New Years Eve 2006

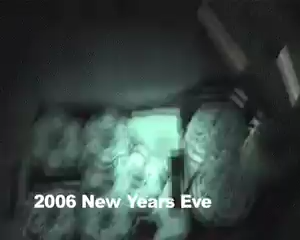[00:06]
And so we got 5-6 shooters right here. Then we got two ones that would look great, these two here.
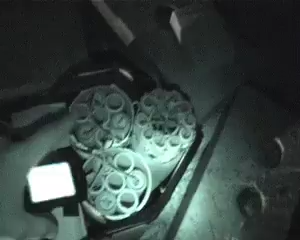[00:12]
Then this one is a 60 shooter right there.